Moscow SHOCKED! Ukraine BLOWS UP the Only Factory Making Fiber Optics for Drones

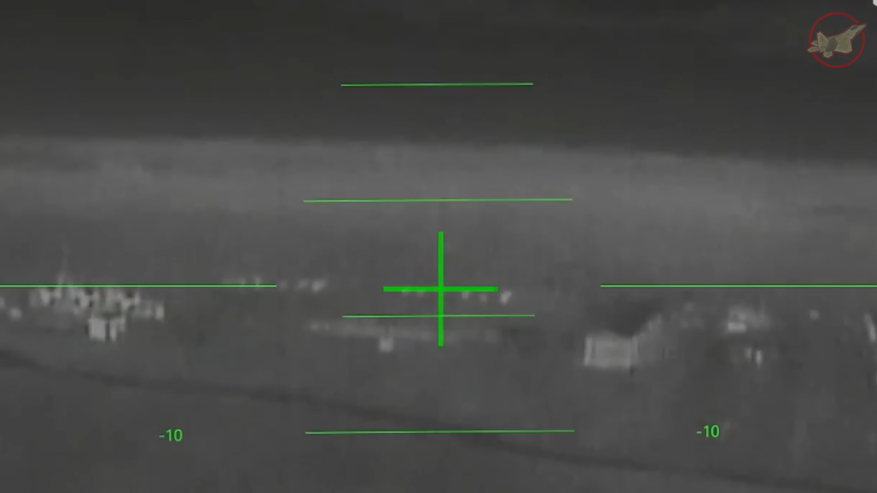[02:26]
As the drones descend for the attack run, they have to throttle up.
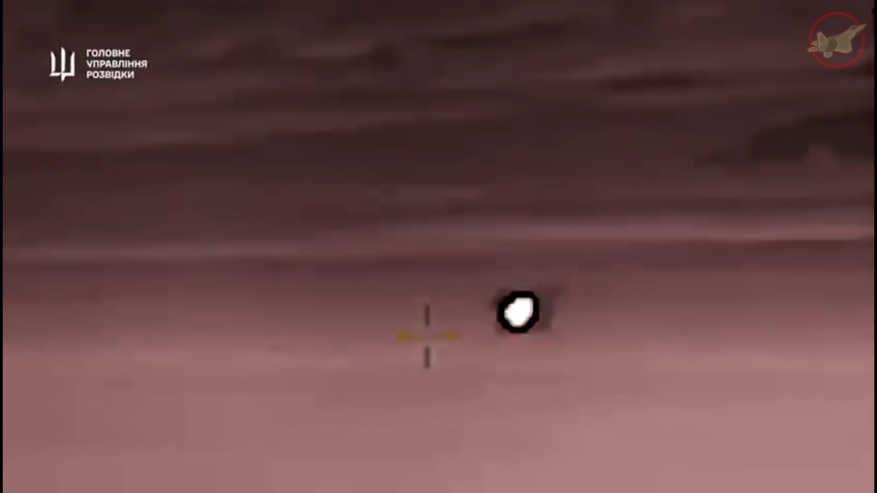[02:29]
Hot lithium batteries against a freezing cold background don't look like clouds.
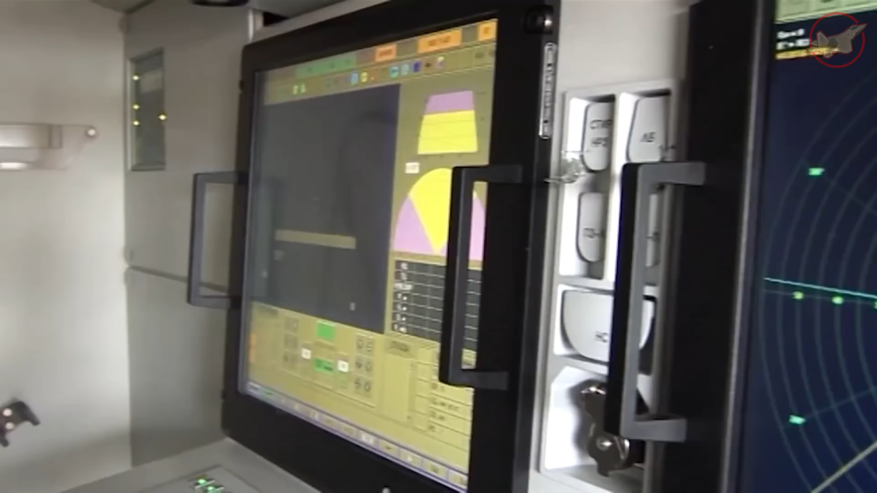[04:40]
These systems rely on Doppler prediction calculating where a target will be in four seconds based on where it is now.
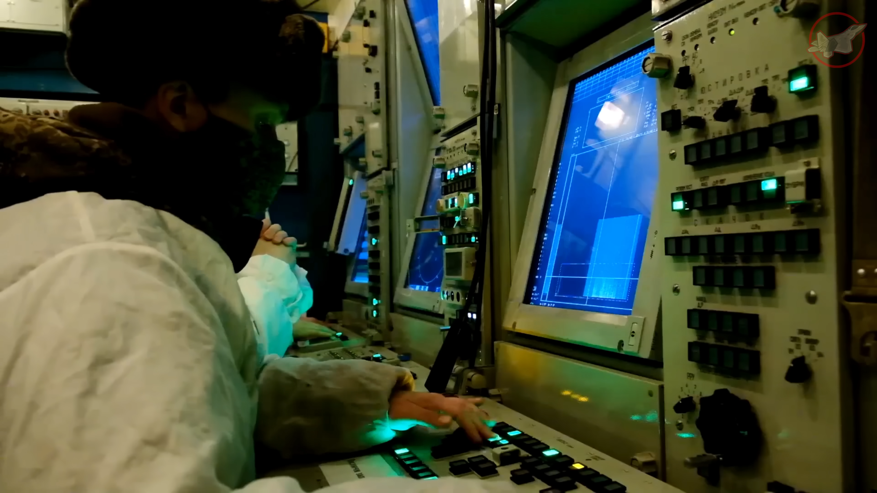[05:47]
On the Russian screens, 20 brilliant white dots erupt against the black background.
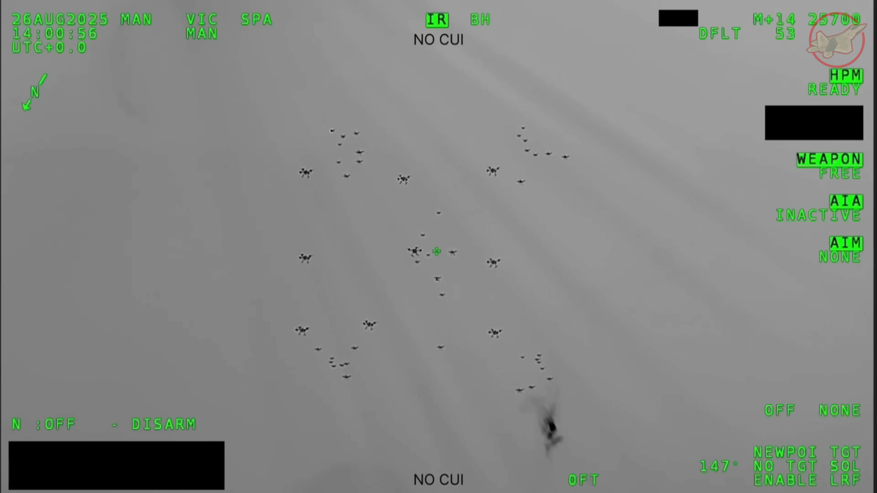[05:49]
The invisible ghosts just became glowing light bulbs.
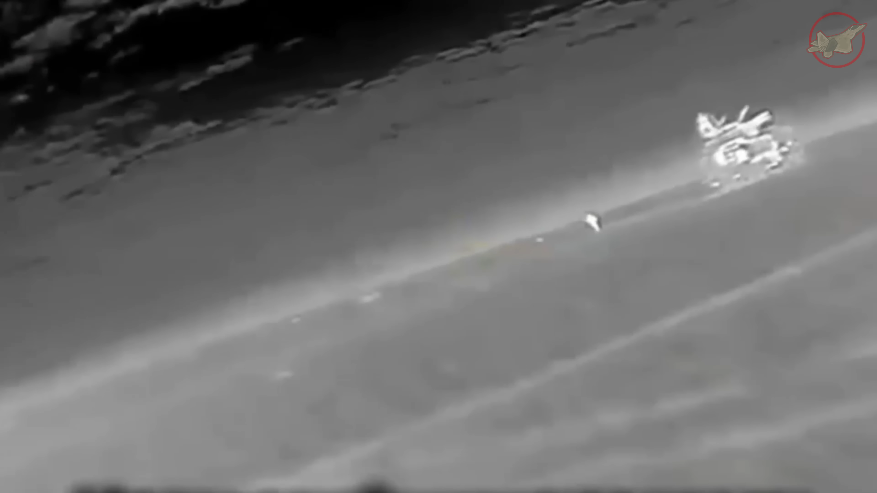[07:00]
The fifth and sixth drones try to swarm the Panzer from opposite angles. The gunner doesn't panic.
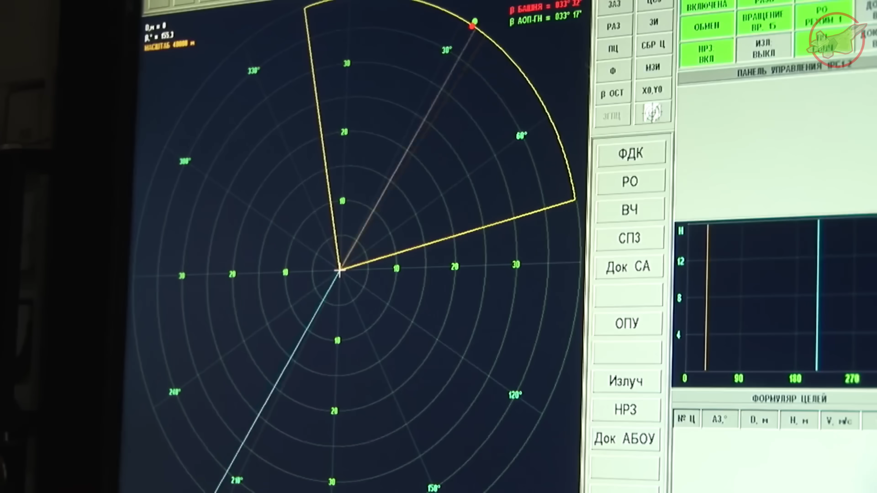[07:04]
He walks the tracers across the sky. The shells are fused to detonate on proximity.
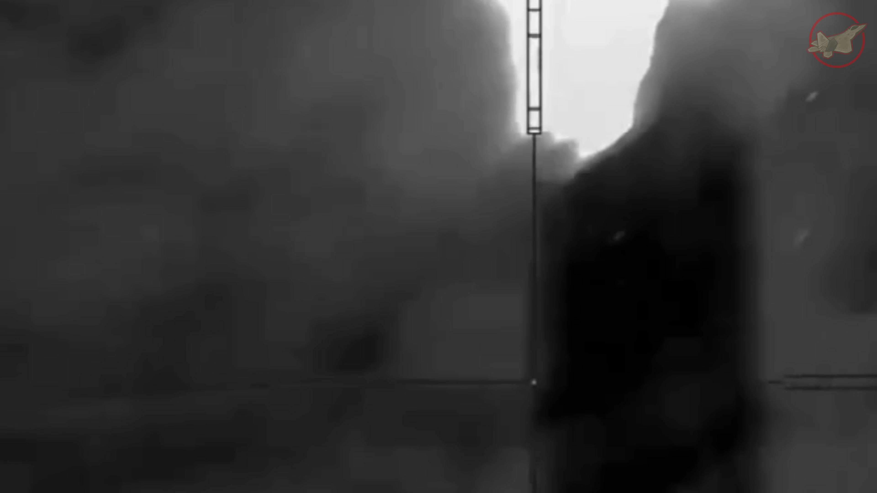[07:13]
Two airbursts shred the plastic bodies with tungsten shrapnel.
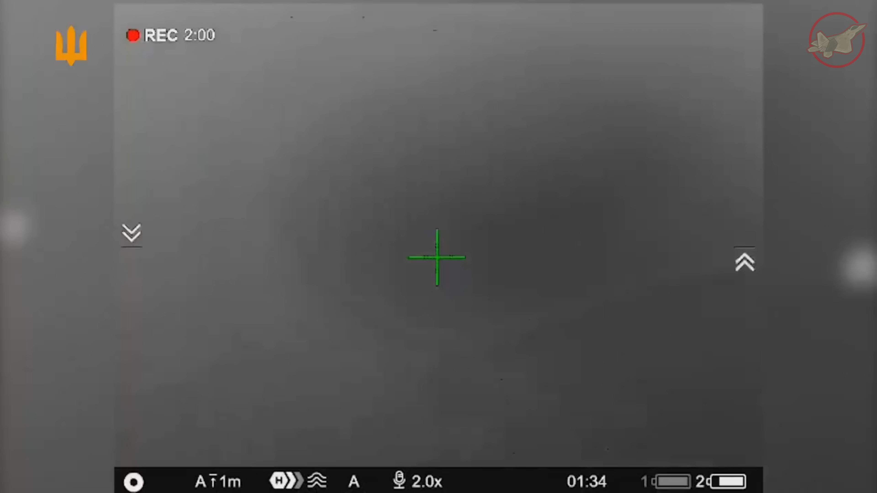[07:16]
Up in the sky, the formation is breaking. The stop and go tactic that fooled the radar is now suicidal against a human gunner who can see them glowing. In 18 seconds of absolute violence, nine Wild Hornets are wiped from the sky.
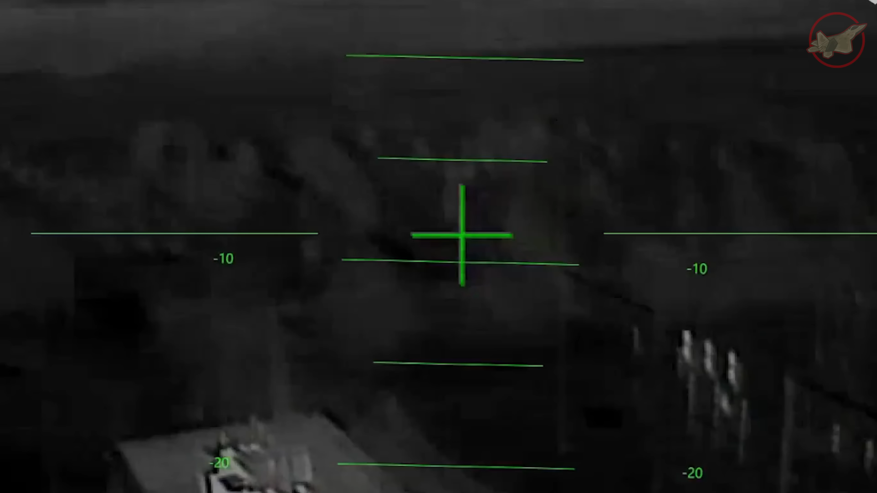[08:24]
The 11 surviving wild hornets stop their erratic dancing.
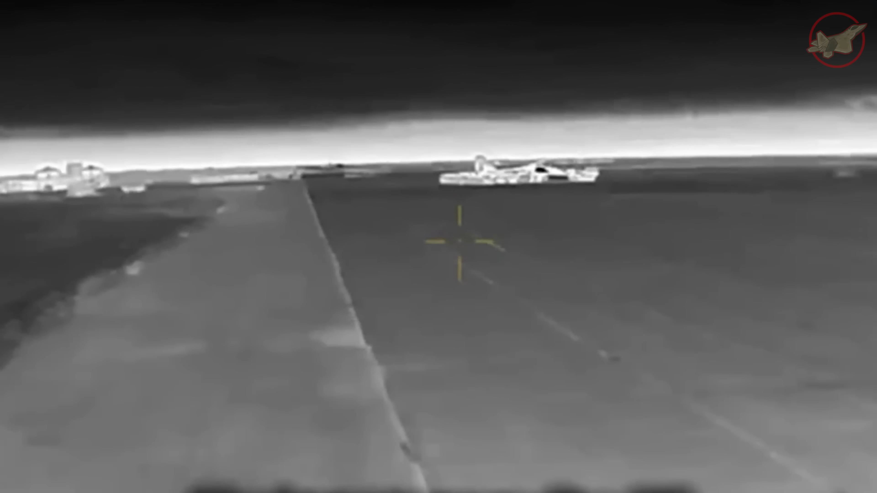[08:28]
They synchronize. And then they dive.
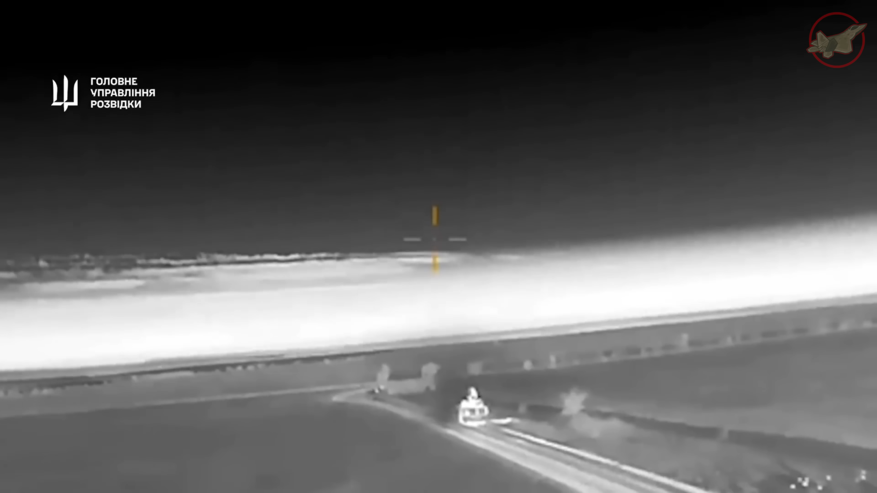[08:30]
They aren't aiming for the panzer's hull that is armored steel.
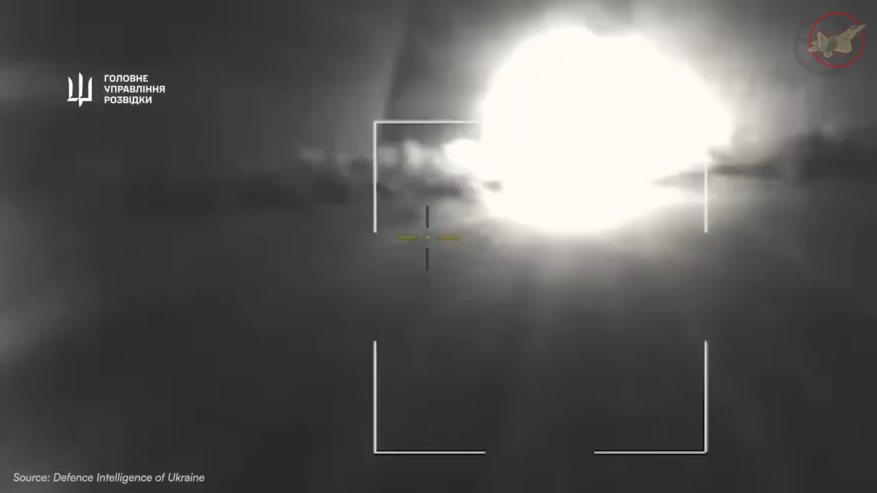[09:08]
Just a precise, brutal, concussive slap that shatters lenses,